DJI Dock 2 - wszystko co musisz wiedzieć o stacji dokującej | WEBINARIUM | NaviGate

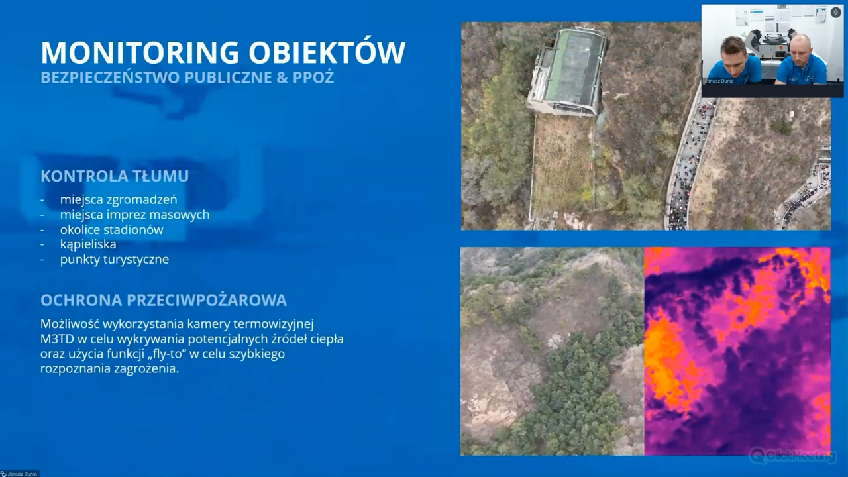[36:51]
W tym wypadku tutaj warto dodać, że jest zaimplementowana właśnie ta funkcja fly to, czyli jeżeli coś się dzieje,
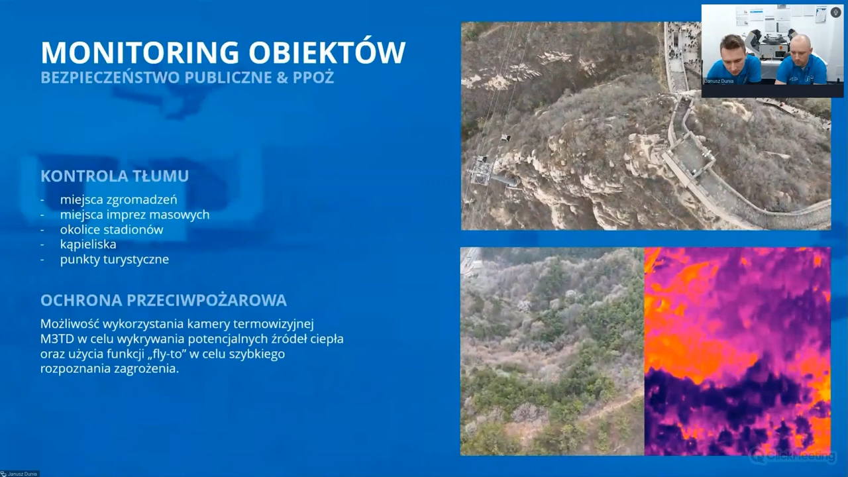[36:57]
mamy takie zgłoszenie, operator takiego doka po prostu klika na mapie to miejsce i dok automatycznie leci w to miejsce,
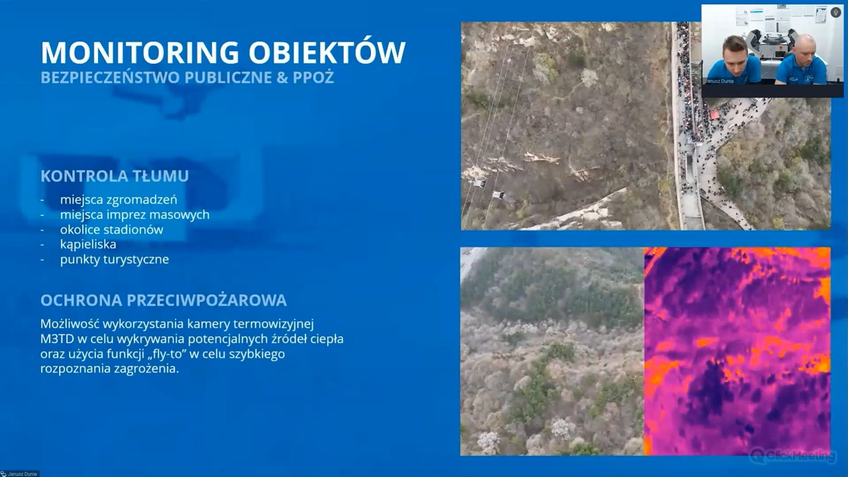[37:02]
żeby tutaj wykonać rozpoznanie takiej sytuacji.
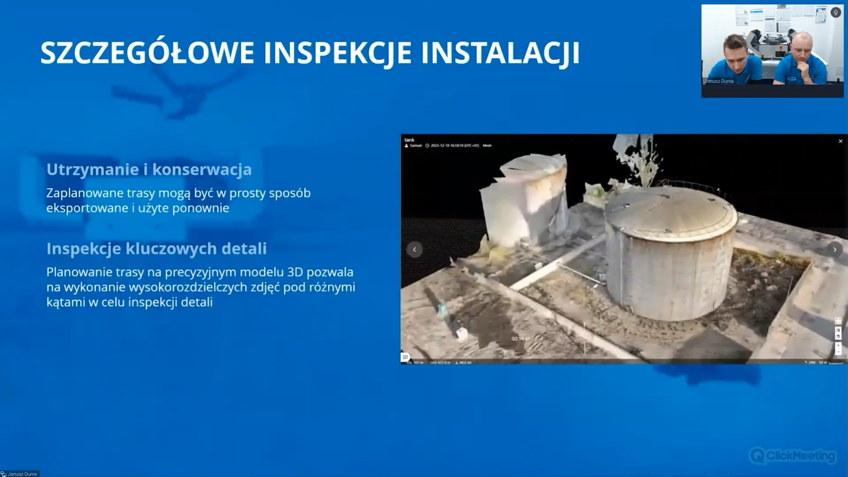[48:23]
Tam zostało, że tak powiem, sporządzone szczegółowe modele 3D, tak jak tu widać na tym filmie,